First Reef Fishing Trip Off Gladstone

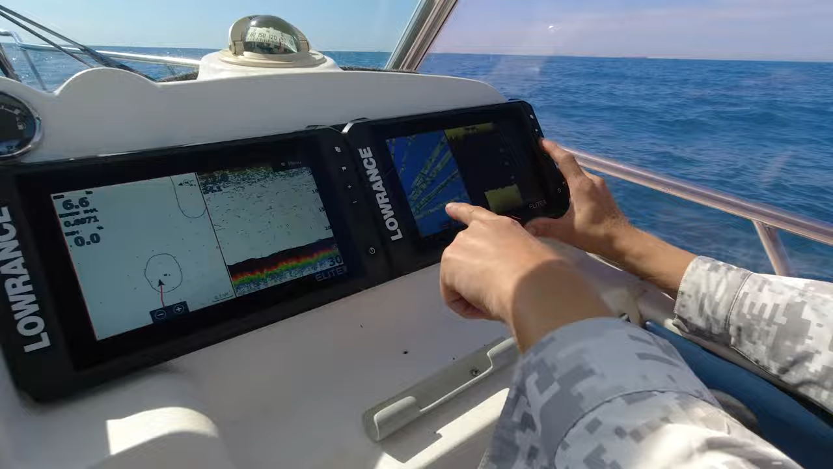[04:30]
Pretty cool, so you downloaded that social map? Yeah. Sick!
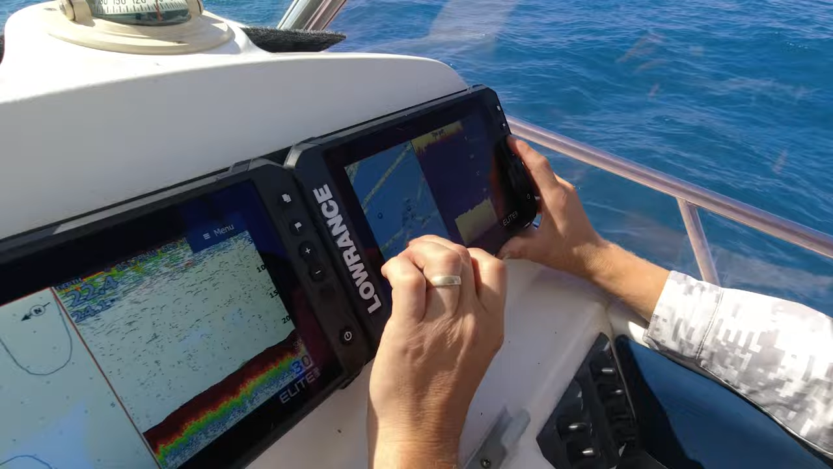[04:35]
So it shows everyone's little depth sounds. I don't know what boats marks, oh there the marks are pretty, I don't want to sound up.
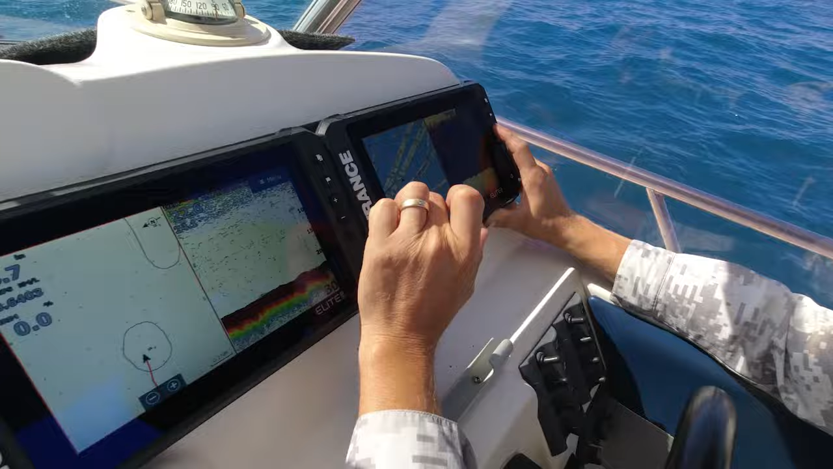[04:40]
So guys, these are our new Elite FS9s.
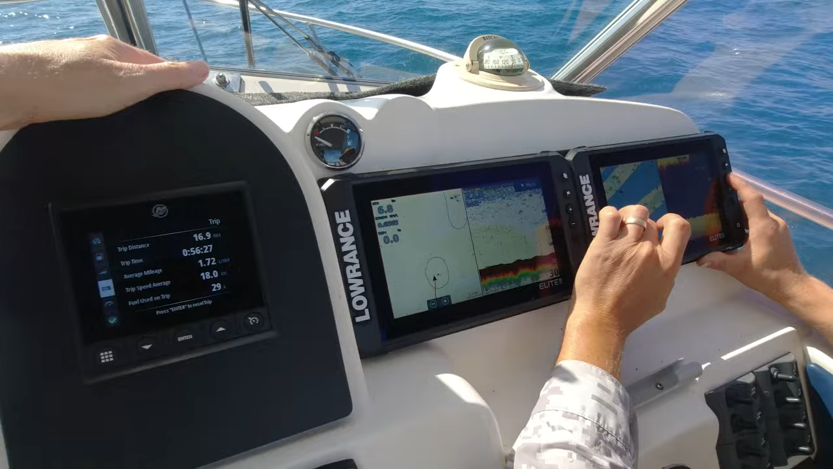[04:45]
We didn't go for the HDSs this time, so we just went for the Elites. And they seem to be pretty nice.
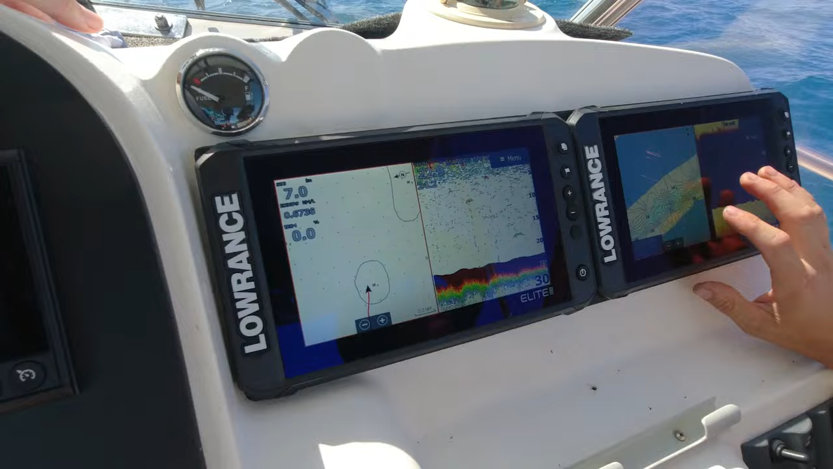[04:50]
We ended up putting a 1kw transducer on the back. Yep.
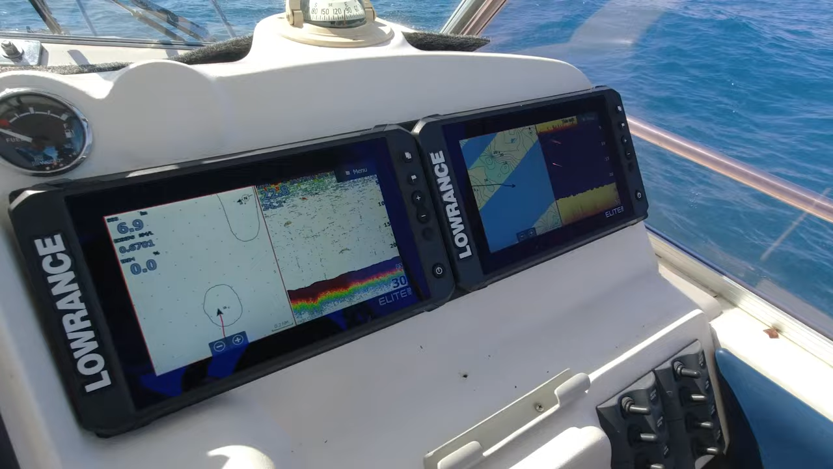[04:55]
And yeah, so, yet to try these babies out really good because,
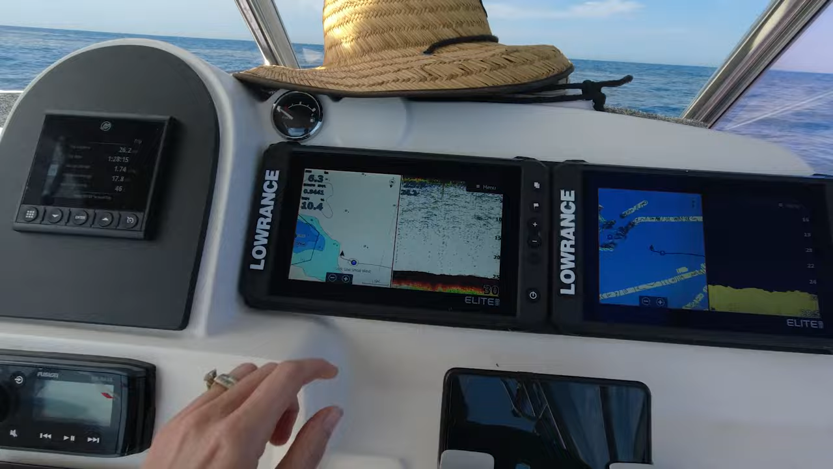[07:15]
We've got 27 meters. 17, 14.
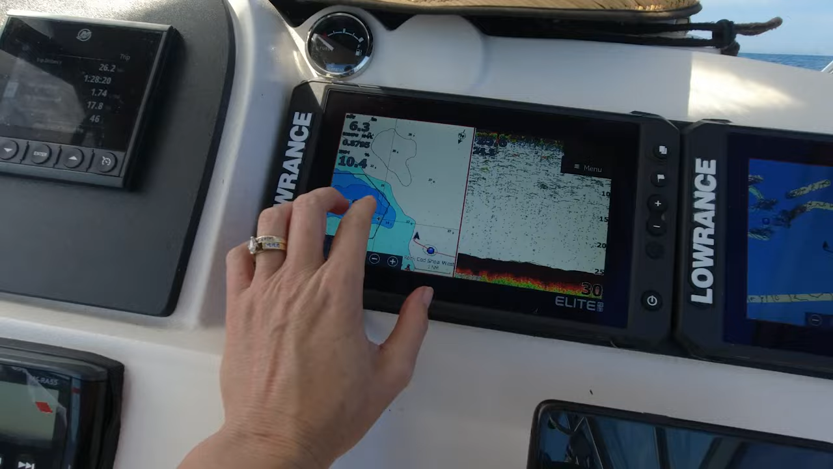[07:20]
And then over here, you've got seven. So, it's still pretty deep. Six meters.
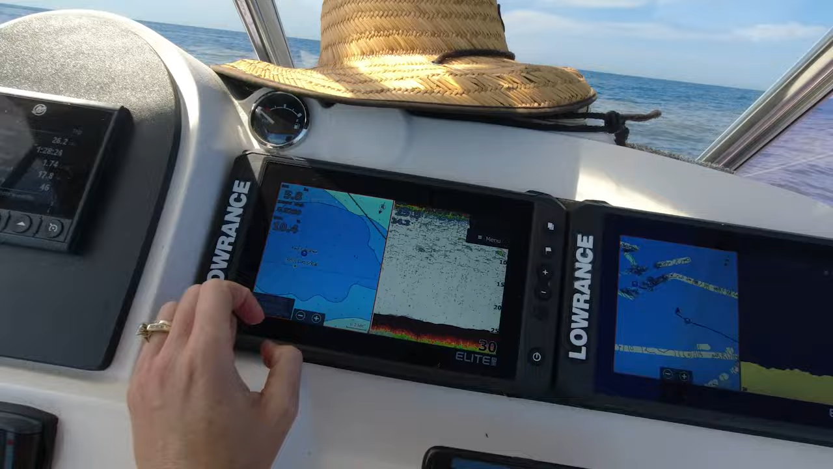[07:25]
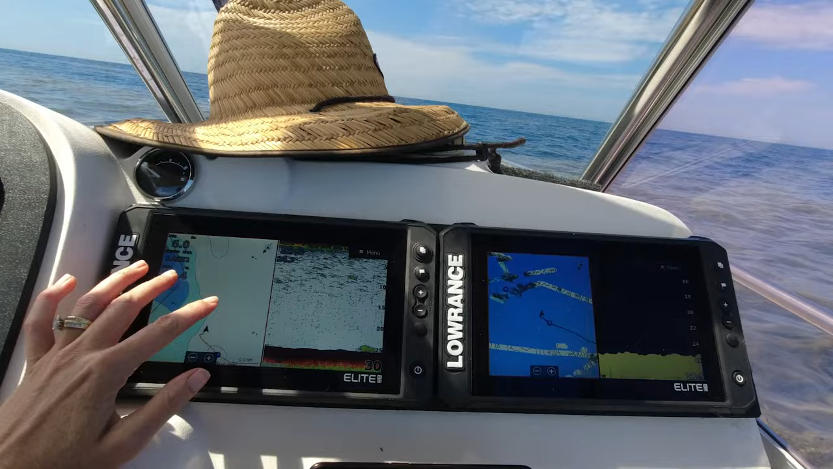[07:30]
So, just looking for some ground. A little bit of something down there.